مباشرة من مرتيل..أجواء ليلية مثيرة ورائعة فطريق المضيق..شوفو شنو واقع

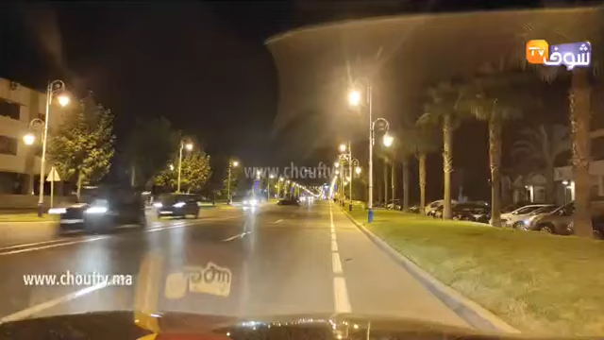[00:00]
مرحبا بكم معنا في هذه الجولة الليلية مباشرة من المرتين لجهات الجولف في اتجاه المضيق. شوفوا معنا الاجواء الليلية. مرحبا بكل متابعين الاوفيات. كنا نتخدم معنا وقات جميلة طبعا في التوقيت الجو مبرد جميل. يمكن جو حار نسبيا هنا في مدينة اطوان. رغم بعض زخة المطارية اللي عرفتها المنطقة في هات الصباح. خاصة منطقة الفنيدق وسبتها المحتلة. وفي طوان في الصباح كان زخة مطارية.
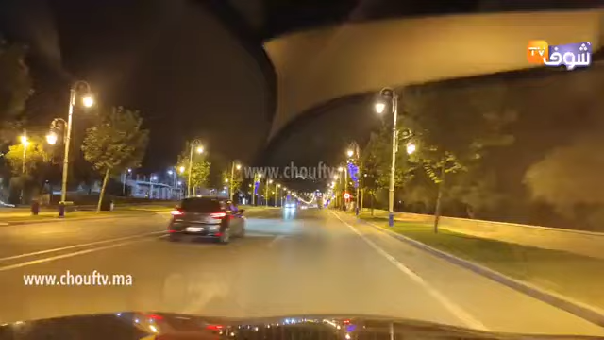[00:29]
وهذا توقيت بالضبط تسعود وتعتاشر دقيقة سبعة عشرين درجة. اجواء جميلة متابعنا. العشاق مرتين. العشاق كابونيغرون رأس الاسود. نطلقنا معكم الجهة دي البولف متابعنا. في اتجاه المضيق لعشاق المضيق كذلك. مرحبا بكم معنا في هذه الجولة الليلية. تمنى تقديم معنا وقات جميلة ومرحبا بكل متابعين اوفياء داخل الوطن او خارج الوطن. هذه الاجواء الليلية الجميلة لعشاق الصفار لعشاق السياحة. اتمنوا انكم تستمتعون معنا بعض المناظرة الجميلة.
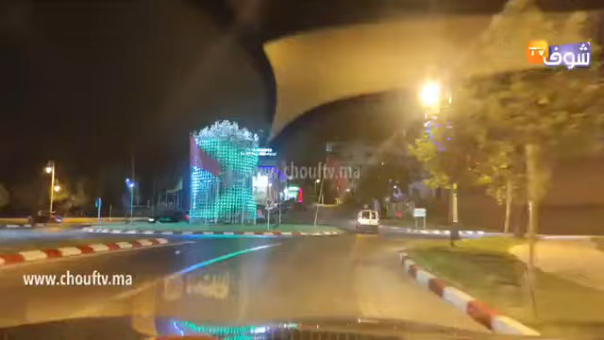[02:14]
وكما كنتشوفوا عدد كبير دي الناس اه نساء ورجلات دروريادة وصبرنا في هاد المنطقة دي الكابونيغرون الرأس الاسود. اذا من هنا افتجاه مشوا معكم المدارة دي الكابونيغرون.
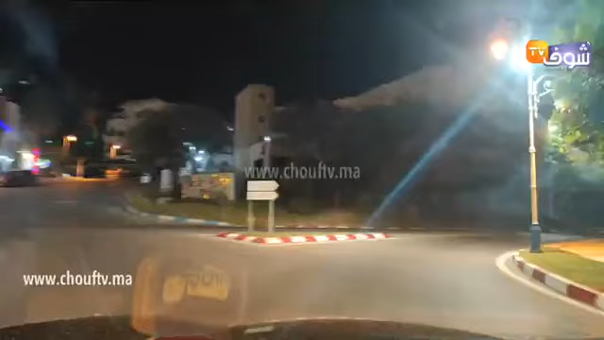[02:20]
دي الشاطئ دي الكابونيغرون الرأس الاسود. شاطئ كابونيغرون من سبتة. تحييان كل متابعين الاوفياء مدينة سبتة المحتلة. وانتمنوا بالفعل الله يرفع علينا هاد الوباء وترجع المياه المجارية.
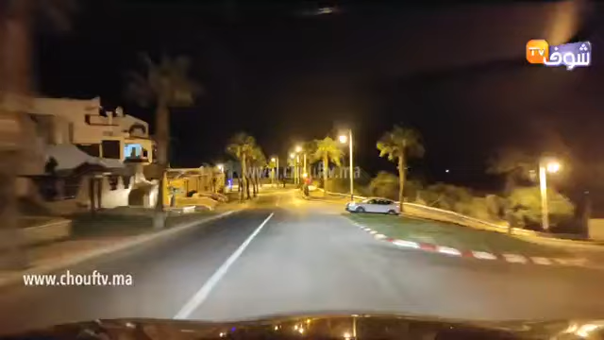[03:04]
واش انتوما من المدن اه اللي مسموح لها انكم تحركوا فيها ام لا? بالاسف بعدما غلقت اه تم اغلاق سلطات اه غلقت عفوان طانجة وفاس بسبب ارتفاع الايصابات. نتمنوا بالفعل اللي يرفع لنا. هذي الهبطة ديال اه المؤدية الى شاطئ كابو نيغرو. وشكل يقلوه بحرف هاد المنطقة وشكل يجعن هاد المنطقة بضرد ريس من فاس مرحبا. هودا الان سالان مهدية من كازا تحياتي انوار مرحبا.
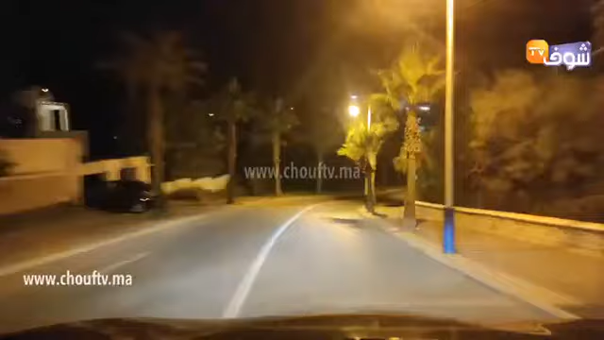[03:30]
هذي الهبطة المؤدية الى الرأس الاسود كابو نيغرو. اذا طبعا السيارات اللي كنا هنا بالمجانة مغلق في وجهة السيارات نظرا الجائحة لينا مغوش.
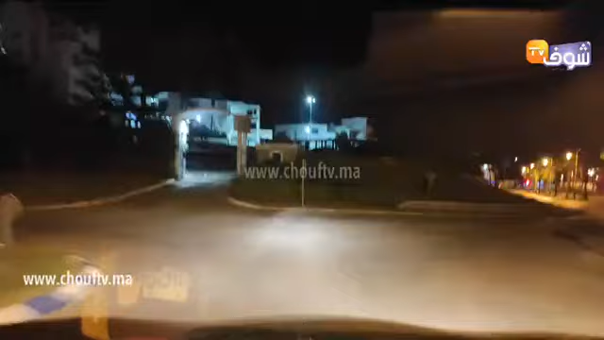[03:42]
ليخليوا هاد البركين مفتوح في وجهة. العمومة عوقع في شي مشكلة في شي سفقة حسب عن المصادر. نتمنوا بالفعل اللي يرفع لنا هذي الوباء.
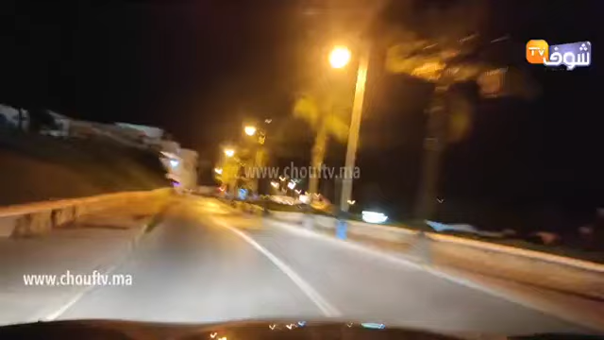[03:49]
اذا دائما افتجاه الرأس الاسود كابو نيغرو. شكل يسبق له جان هاد المنطقة. سيانوار شكرا لك. شكرا كل متعبين عنه فيها. اذا في قلب الرأس الاسود كابو نيغرو. هذا هو الشاطئ. ديال كابو نيغرو. ديال مدارة. اه ديال كابو نيغرو. تمنوا بالفعل. تستمتعوا معنا بهد الجولة هنا.
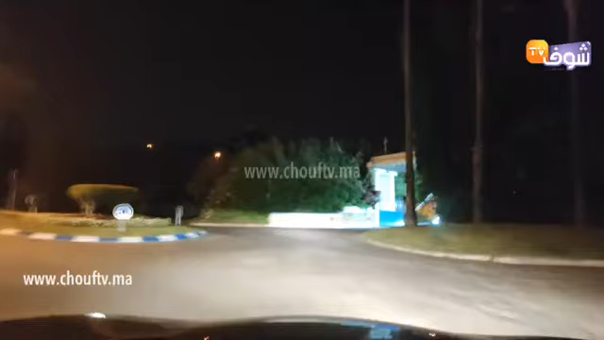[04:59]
اذا نمت سبقنا اهن تطوانيا سلام اهلا وسلام. اتمنى استمتعوا معنا بهذه الجولة الليلة ايام من الناب تي كابونيقرو الرأس الاسود السيارة خرقت القانون ومداش على المدارة للأسف لانك المباشر. لان الناس اللي تلزم قانون السير لانها تسلوكات حركة تخلق حوالي تسير بالاسف على تلك تكون خطيرة. اتمنى ان الناس تلتزم هذا هو الاهم. اذا من اه كابونيقرو افتجاه المدياق شوفوا معنا الاجواء الليلية. قلونا مينك تتبعونا البحار عدنا عمر مصطفين كاسر بالله نمكاكب الاحوال وهل الشوارع.
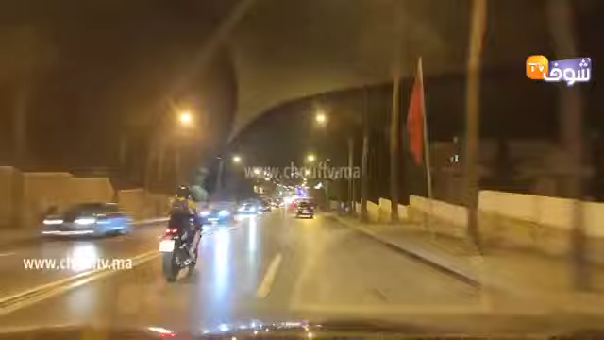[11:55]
انتم ما عشوفوا الكورنيش ديال المضيق ديال عامل الان.
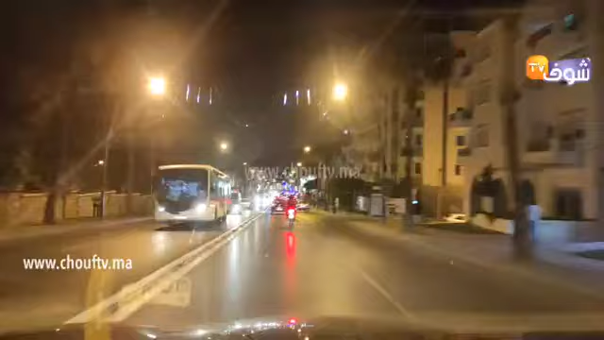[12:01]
اه جرات العادة انه في هاد التوقيت في هاد الماكان سيارات اه اه كبير ديال السيارات ولكن انشاءة الاقدار هاد السنة. ما كينش ديال اكتباد اللي معروف طيب ما قلت. اولا ما كينش بها الشواطئ اللي كنجي بمجموعة ديال الزوار ومجموعة ديال المناطق.
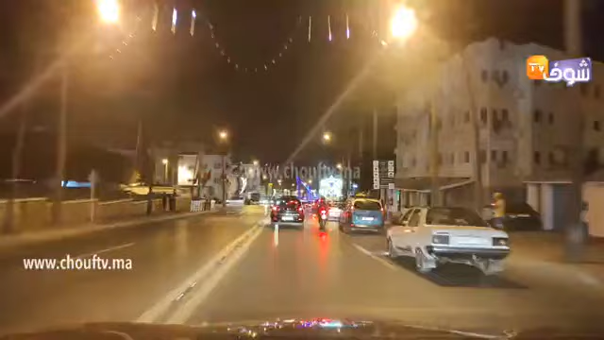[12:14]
ولكن اه انطلب الله انطلب الله اللي يرفع علينا هذه. من قلب الرينكون اللي بغي يكون يكون. هادي الاجواء الليلية بمدينة المديق الشاطئية السياحية الجامعة. طبعا ان عدد كبير ديال الزوار حطوا الرحال. انها مختلفة في مدننا المغربية. اتمنوا اه اتمنوا بالفعل. اتمنوا بالفعل اللي يرفع علينا هذه الوباء وترجع المياه المجارعة.
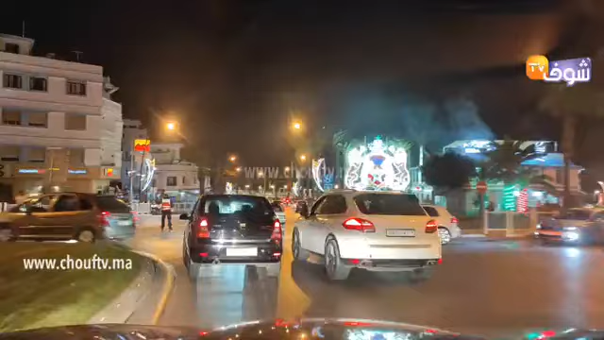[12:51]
اللي عشاق اه مناطق الشمال. مارتين المديق في نيدق وادلا والنواحي. كابيلا مارينا ريستينغا. مرحبا بكم معنا في هذه الجولة الليلية من القلب المديق.
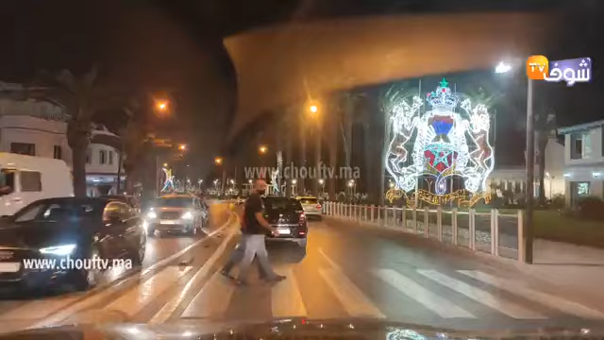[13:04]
اذا متسببين احنا ما ازل معكم في هذه الجولة وفي هذه الدرداشان ثم تشوفوا الاجواء الليلية بالكورنيش.
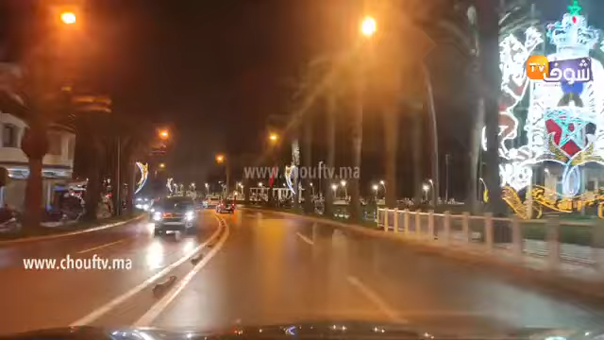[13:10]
اه عامر الدنيا ولكن ماش بالرقم العدد عفوان اللي كنا نشاهده كل سنة في الكورنيش ديال المديق. صعيب انكم تجيب هات توقيت وتلقى هات طريقين هاد الاسباس ديال السيارات على اليمين او على الياسار.